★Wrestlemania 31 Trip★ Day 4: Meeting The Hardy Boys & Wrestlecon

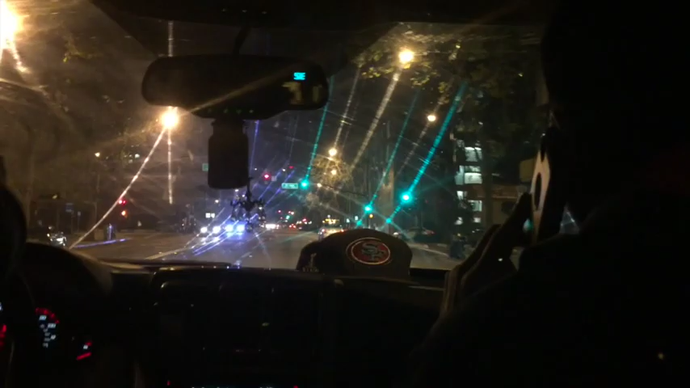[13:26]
Okay, let's see where we're at now. Straight ahead is where access is. That's where Mike's Hotel is.